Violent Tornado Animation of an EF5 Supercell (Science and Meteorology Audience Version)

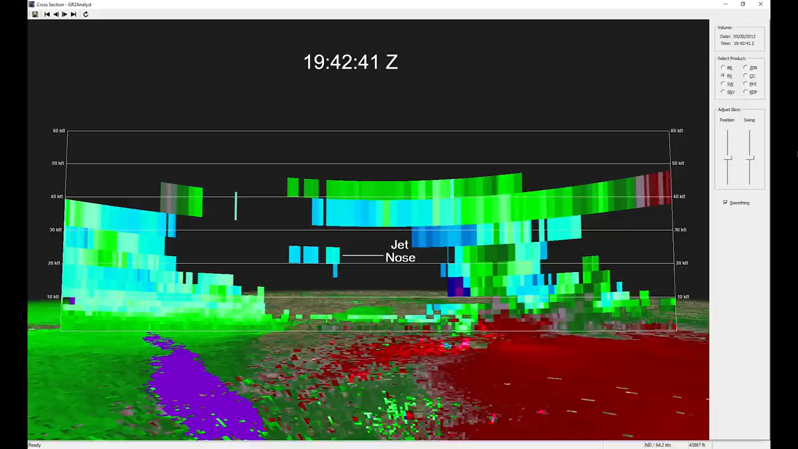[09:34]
So we see the more mezzo over here to the right. And so this is about 17 and a half minutes before the tornado. And so we see the, the higher wind speeds associated with that feature that we saw on the cross section. Is that the nose of a jet? And then look at the next scan here. Uh, the, the winds just really increased through a broad layer.